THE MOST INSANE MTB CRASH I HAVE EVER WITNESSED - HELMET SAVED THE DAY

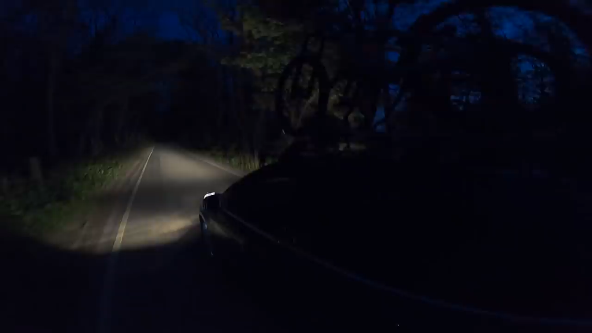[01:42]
That's bloody beautiful, son. Now go faster than that, come on. Give it some beans. Whoa! Yeah. We see some lights up ahead, just sort of awkwardly dive out the way. Cause you're like miles out in the road. Nah, bloody beautiful, son. This one added all day. Watch out for the potholes.